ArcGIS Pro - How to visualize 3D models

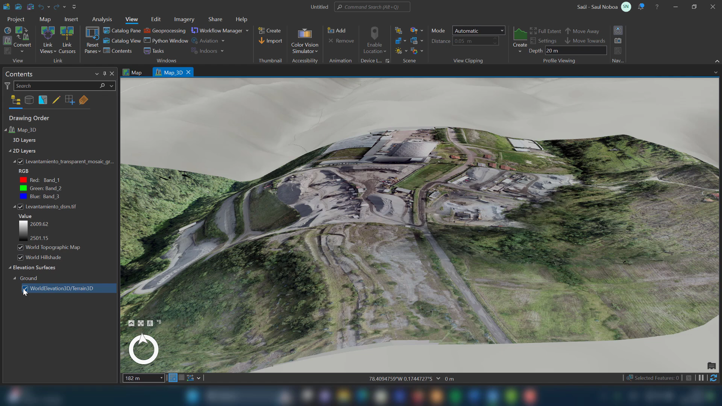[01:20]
word elevation 3d layer and drag
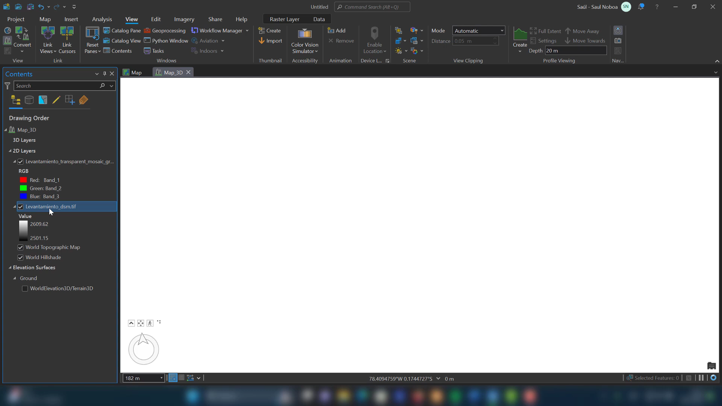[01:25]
the digital terrain model to this section I wait for it
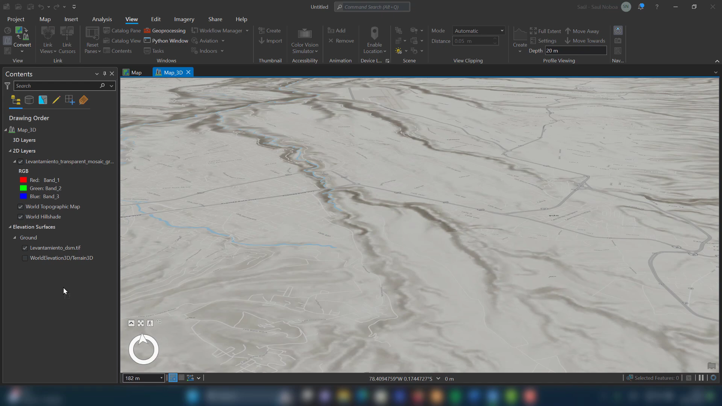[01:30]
to load and finally I have the 3d scene in this 3d model I can explore each of the details present in the file
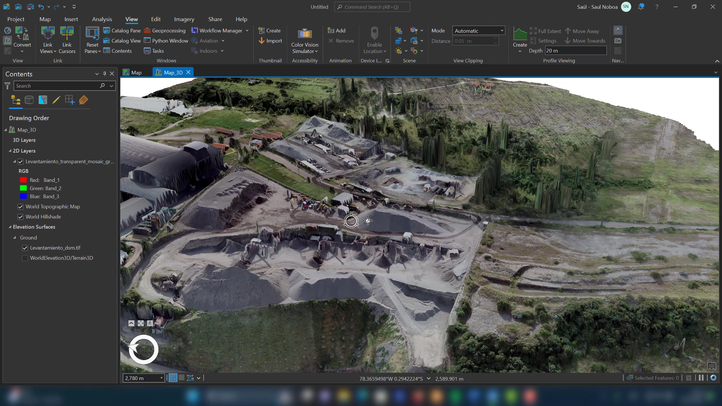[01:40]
why is this important in the visualization of 3d essence can have various applications